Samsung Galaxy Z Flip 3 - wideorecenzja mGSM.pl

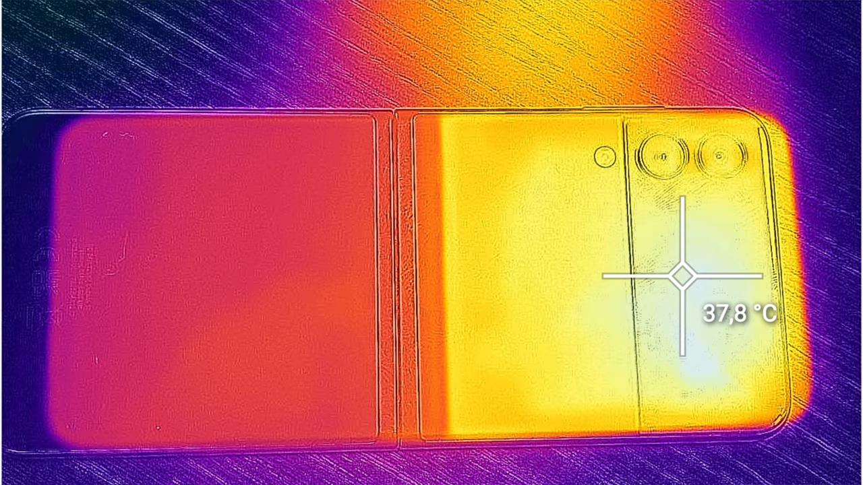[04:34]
On screen: spot 37.8°C
ale jednak dosyć szybko łapie w miarę wysoką temperaturę ocierającą się okolice 40 stopni.